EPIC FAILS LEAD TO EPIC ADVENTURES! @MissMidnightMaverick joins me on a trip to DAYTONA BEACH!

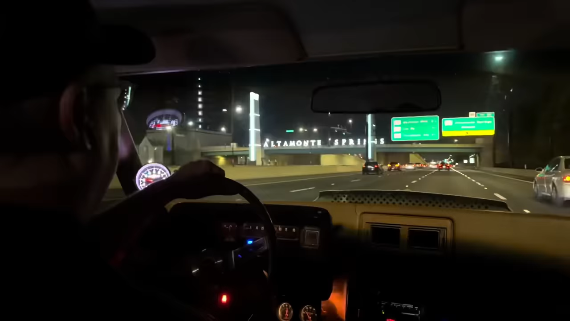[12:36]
And then just after dark, we headed into town to get dinner.